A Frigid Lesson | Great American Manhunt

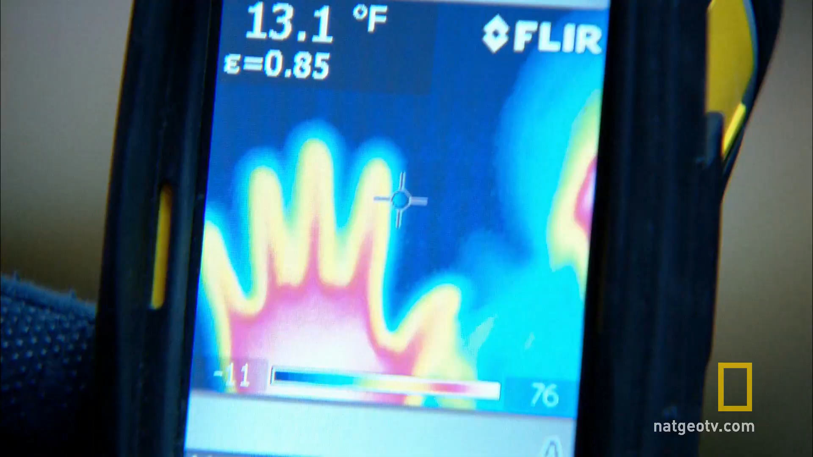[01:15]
On screen: spot 13.1°F
Inner part of your hand is quite warm. Okay. And we're going to put it in the water. All right. In a temperature of just 7 degrees Fahrenheit, a dry hand cools fast enough.
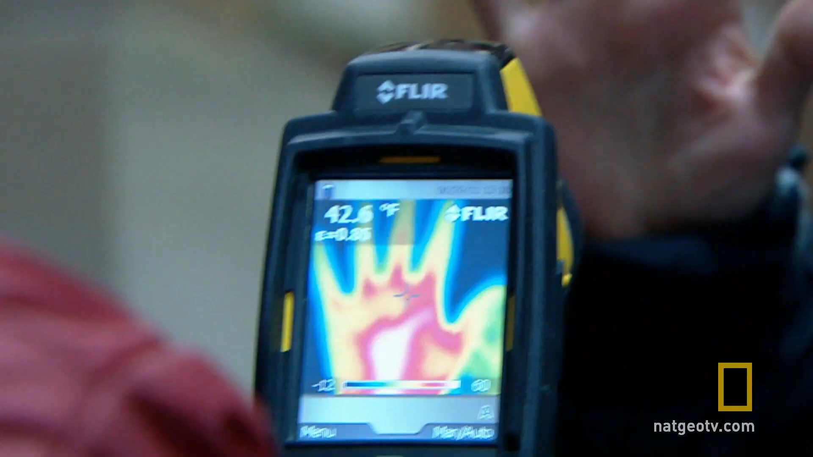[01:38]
Green and yellow indicates a massive temperature drop in Natalie's fingers.
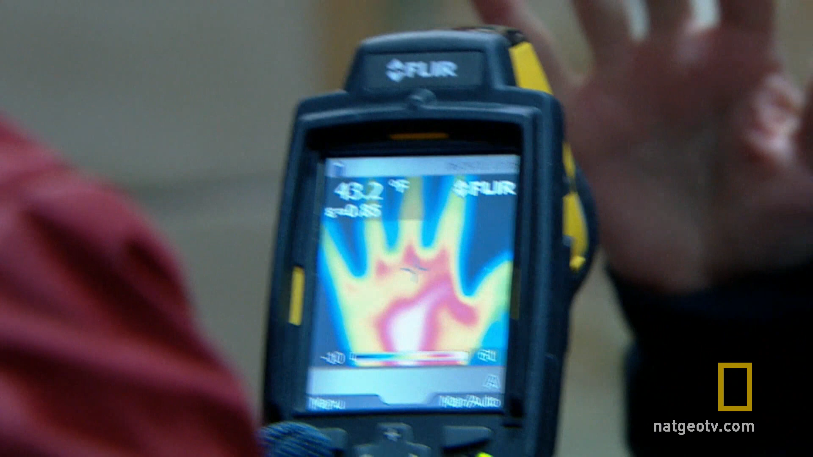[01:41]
On screen: spot 43.2°F
The knuckles before is now white.